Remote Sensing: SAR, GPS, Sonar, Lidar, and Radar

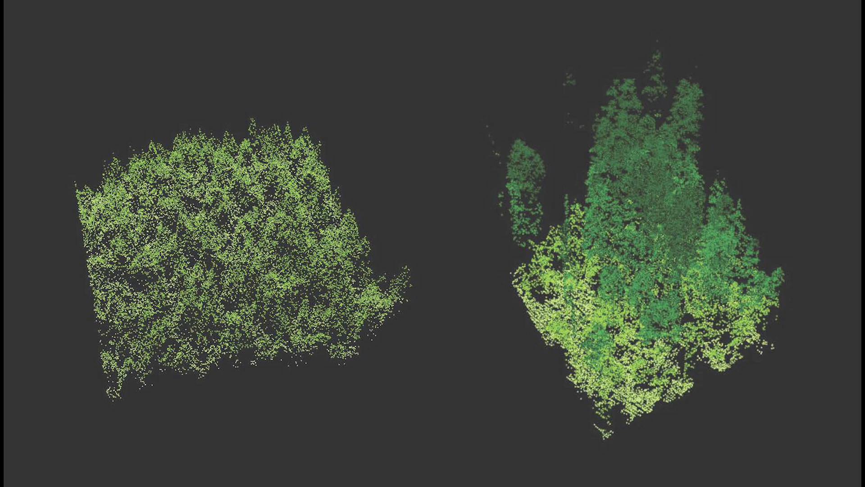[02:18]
LIDAR is a method for determining ranges by targeting an object or surface with a laser and measuring the time for the reflected light to return to the receiver.